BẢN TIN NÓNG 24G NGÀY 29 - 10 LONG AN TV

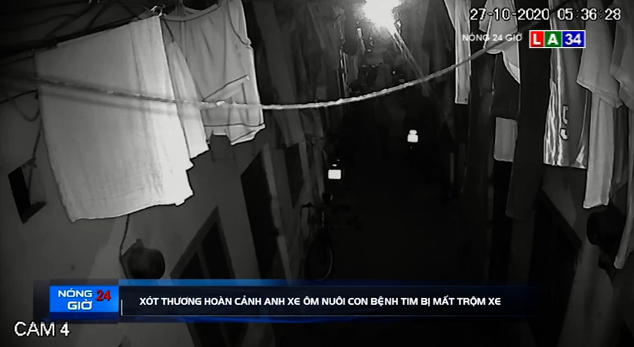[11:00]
Anh Nguyễn bé Úc kể hơn 5 giờ sáng ngày 27 tháng 10, như thường lệ anh dậy để chạy xe ôm thì xuất hiện 3 thanh niên đứng bên ngoài đường. Một lúc sau, 3 người này vào bên trong và vờ kêu cửa hàng sớm. Thời điểm này, anh Úc dựng xe máy biện kiểm soát 59T2-29631 trước cửa nhà, có khóa cổ để chuẩn bị đi làm. Đến 5 giờ 39 phút, một đối tượng tiếp cận xe máy rồi bẻ khóa, dắt xe tẩu thoát.
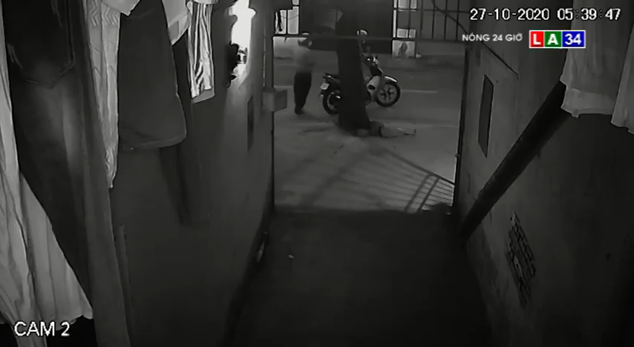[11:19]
Nạn nhân phát hiện nhưng đuổi theo không kịp.